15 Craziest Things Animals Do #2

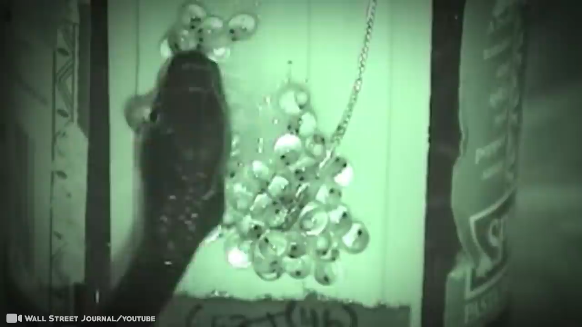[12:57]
Look out, Houdini! When predators come calling, the red-eyed tree frog embryo can detect